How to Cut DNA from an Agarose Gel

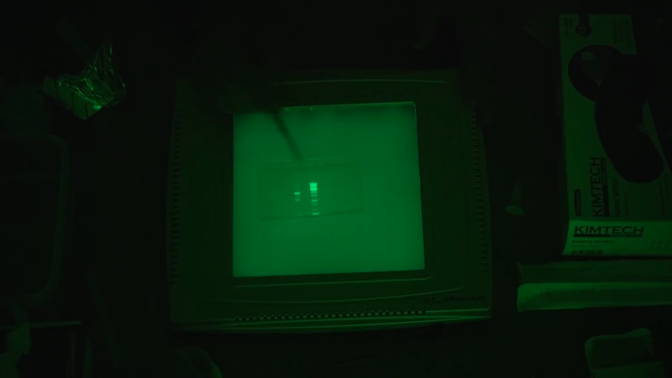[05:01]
in order to determine the size of our DNA fragment. And over here, I see two brightly lit, well defined fragments of DNA.
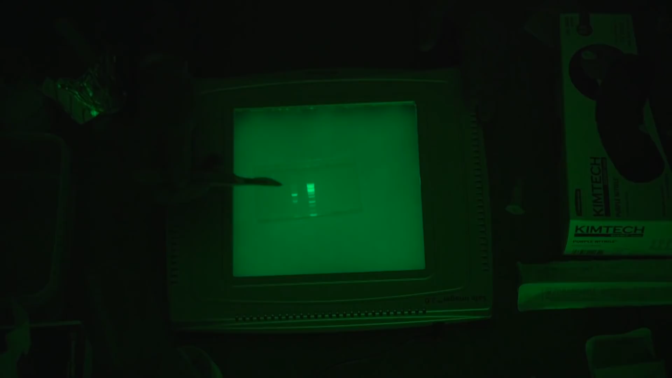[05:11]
So the larger one is here, closer to me on this gel, and the smaller one is below, further away from me.
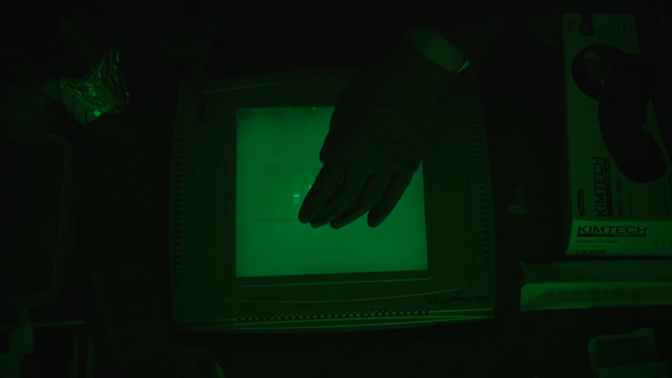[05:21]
So, first cut, just to one side of the band, that I'm trying to isolate,
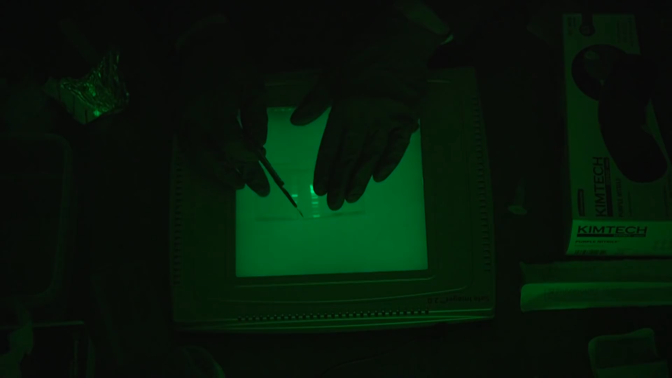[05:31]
and then we remove the unwanted piece of the gel. So now that I've separated the gel, it's very important that I remember which of the two bands that I want.
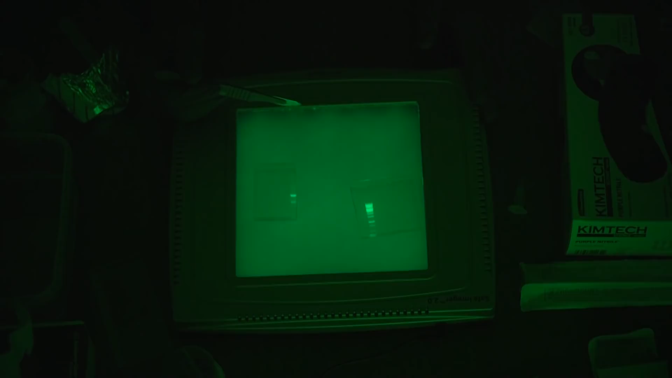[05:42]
Because without the ladder there, for association, I won't be able to tell any more which band is larger and which band is smaller.
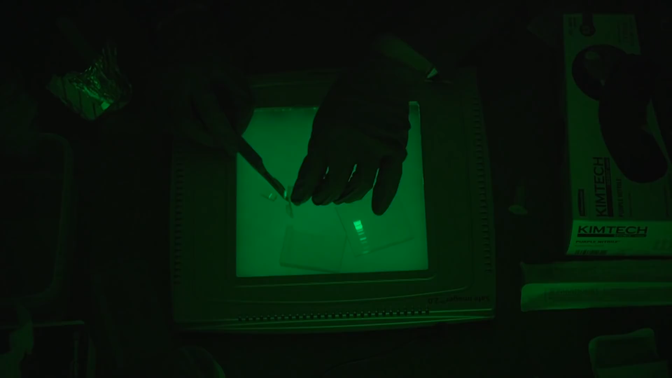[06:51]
Now I take a 1.5 ml Eppendorf tube, very carefully scoop up my, oops, scoop up my band of DNA with the scalpel, very carefully since it's so sharp. Wah! Drop it into the tube.
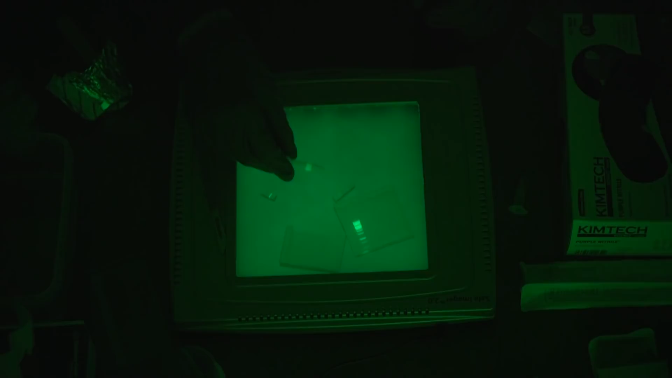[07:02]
And there you go. A perfectly isolated band of DNA cut from an agarose gel and ready for downstream purification and use in the application of your choice.